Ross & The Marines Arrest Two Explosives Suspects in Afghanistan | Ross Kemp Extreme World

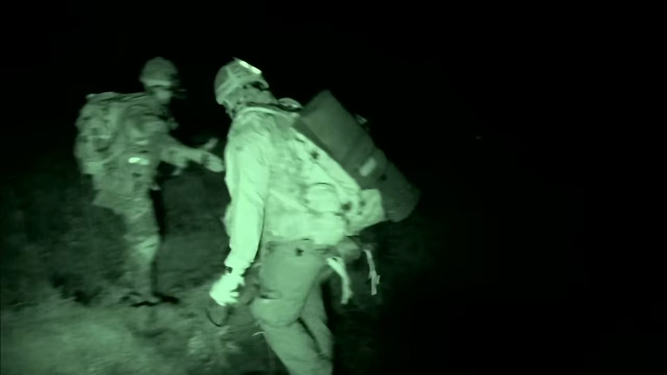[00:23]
To get to the suspect's compound, we have to travel through rough terrain in the pitch black.
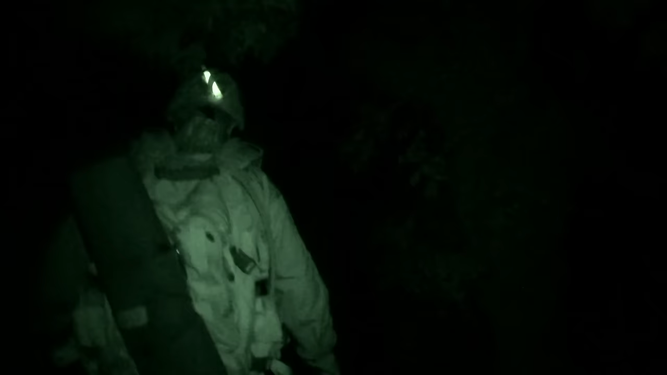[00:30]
There is the ever-present danger of stepping on an IED.
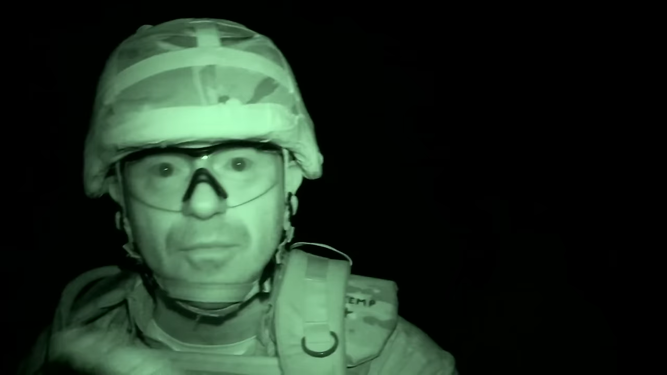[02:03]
And that is one of the biggest problems out here, the guys. All of them have guard dogs.
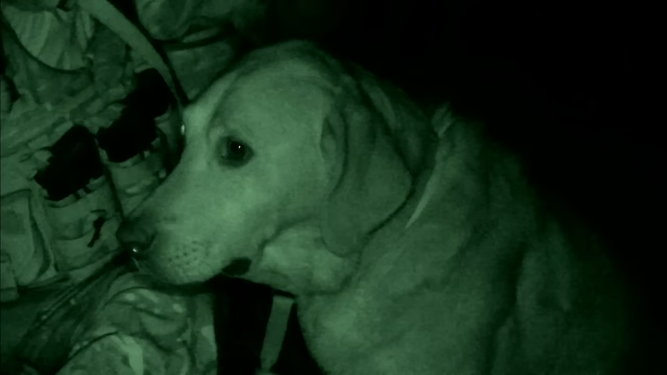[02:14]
See how well trained, though? He is. Not doing anything. He knows he's about to do his job. Whilst we wait for the other two patrols to get into position, Casper goes in to search for explosives.
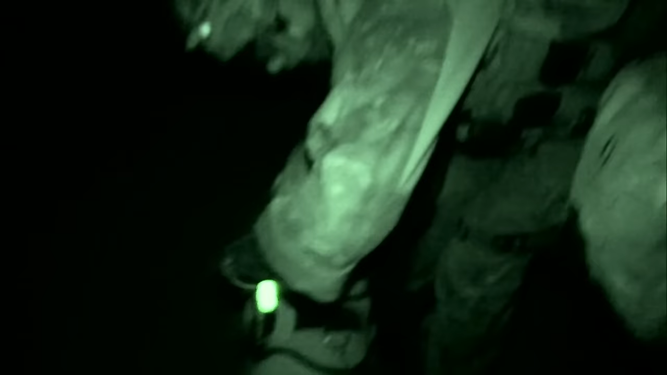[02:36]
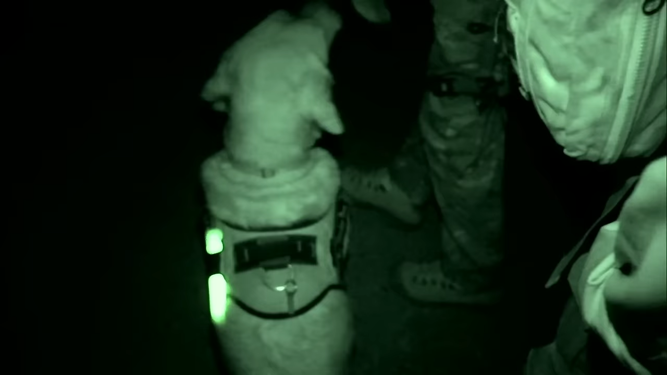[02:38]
Send the dog in first, just to this open area just now, in the first two little compounds. So he's going to search that.
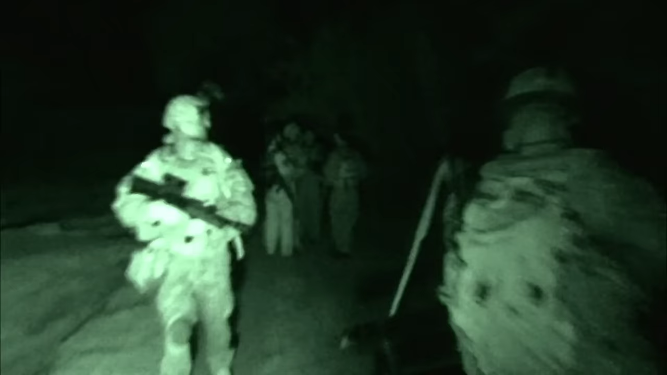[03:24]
The Afghan security forces make their move, and we hold our breath. Then, within minutes, the startled suspects are brought out. So how many is there? 1, 2, 3, 4, 5, 6.
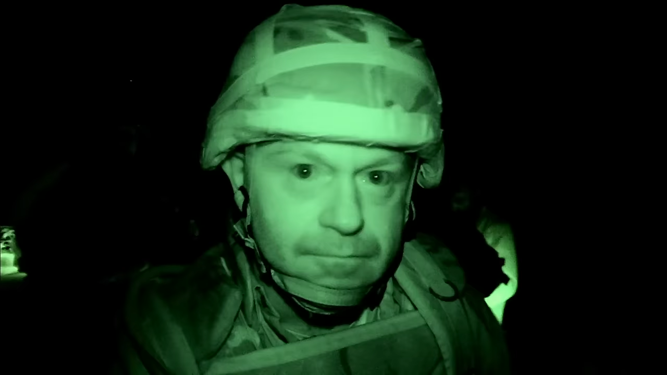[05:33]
Information now, name of Bravo One. That is the man that has trained at least 12 to 15 suicide bombers right now being searched.
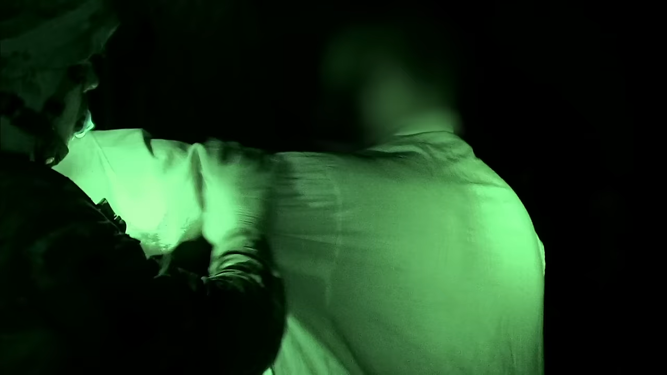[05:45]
But before they can detain their man, they have to find some incriminating evidence.
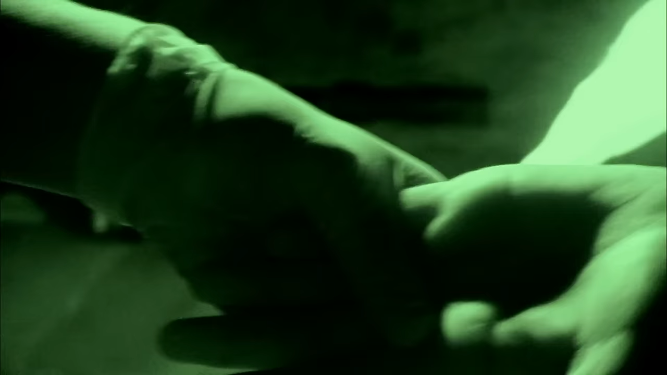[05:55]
If this test for explosives comes up positive,
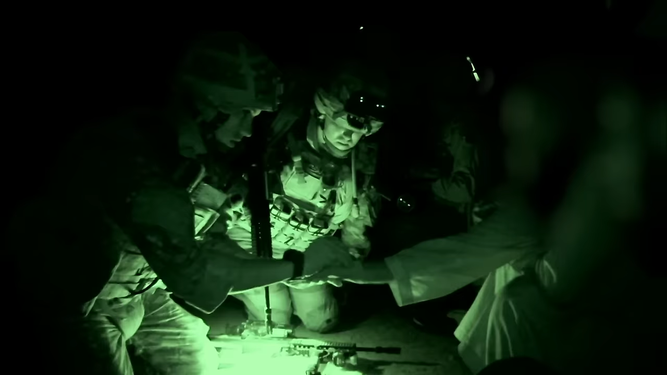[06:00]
then this man is in a lot of trouble.
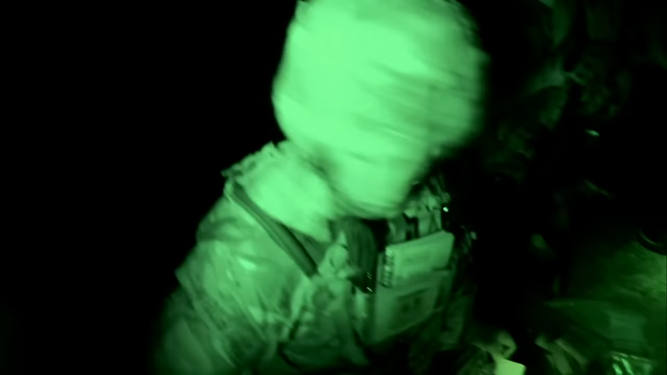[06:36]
Trace of a group B, called like Semtex.
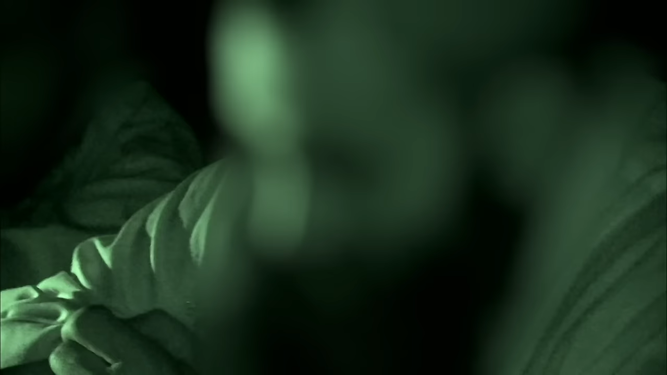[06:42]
So the Bravo One, the main suspect, right hand on his wrist, has proved positive for explosives. So at the moment, it looks like they've got the right guy.